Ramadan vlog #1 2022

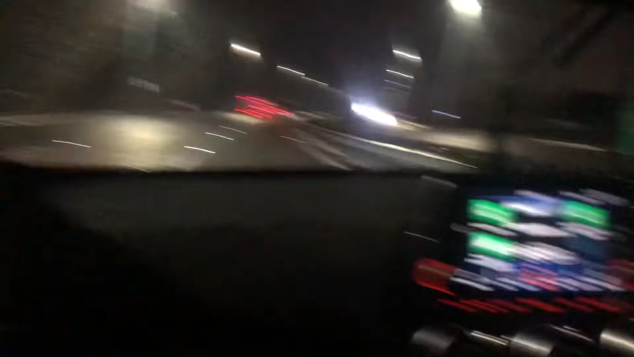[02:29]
The man's having races on the motorway on that, yo. As you can see, the weather's like kind of like messed up on that. It's a bit raining on that.